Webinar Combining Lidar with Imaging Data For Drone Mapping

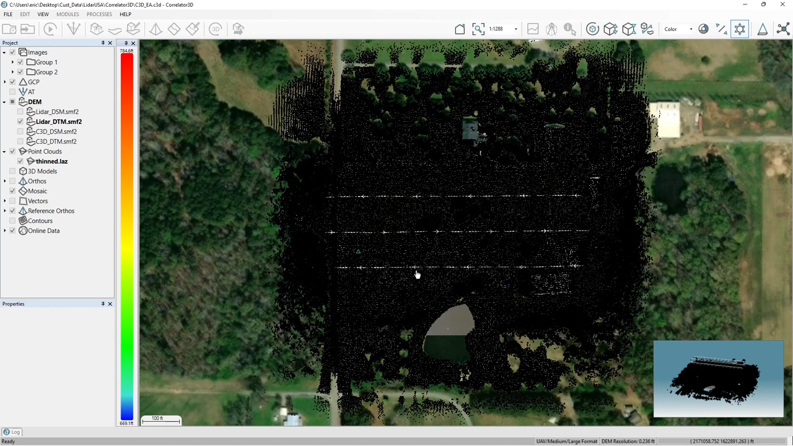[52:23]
Of course, there's no channel here, so we can just remove that one. Now we've got our RGB. We select OK. And we let correlator 3D do its thing. So it's colorized the point cloud.
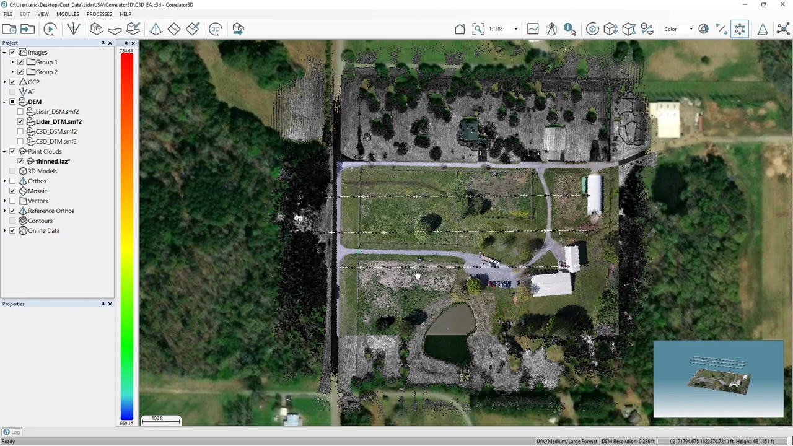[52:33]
Notice that it's only colorized the area in which we have a mosaic covering that part of the point cloud.
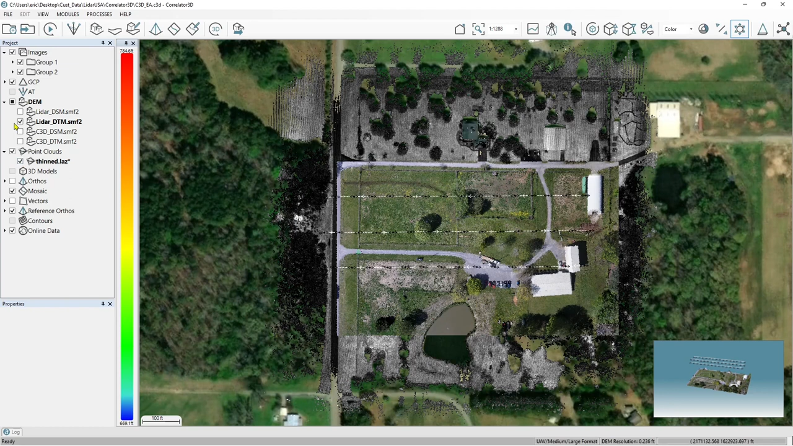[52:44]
So if we turn off, for example, the DTM, and we turn off the reference ortho, now we can see that we've got a colorized point cloud. And actually, we can turn off the mosaic as well. And we can look at it and we can actually see that this is just points. I'll switch the views here so you can see it.
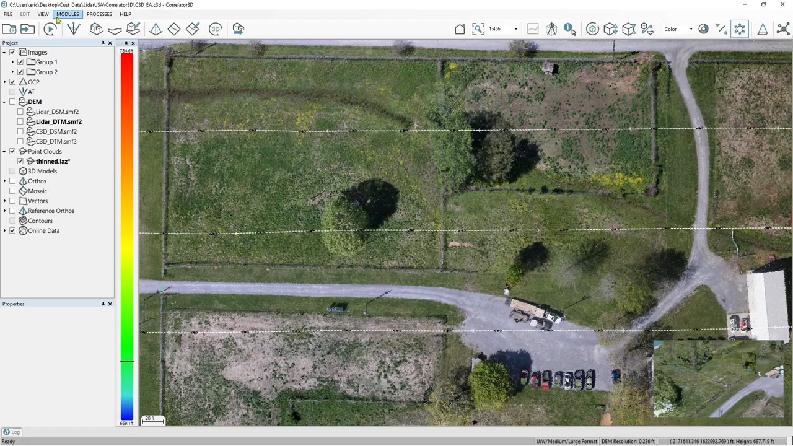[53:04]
3D view, full screen, and there we are.
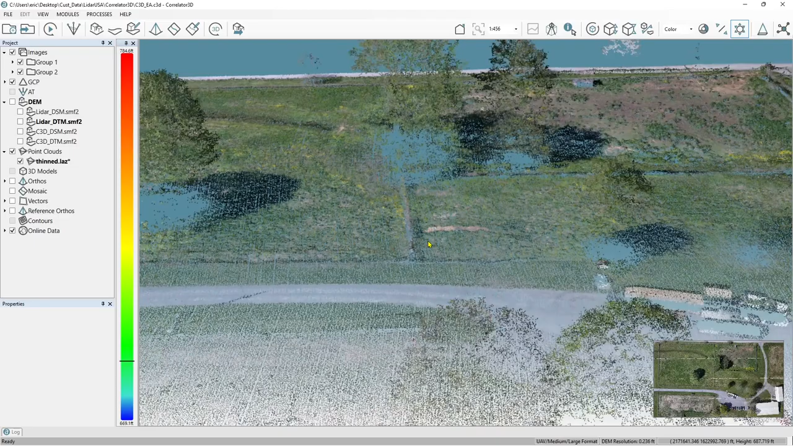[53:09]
There's our point cloud, which is now colorized.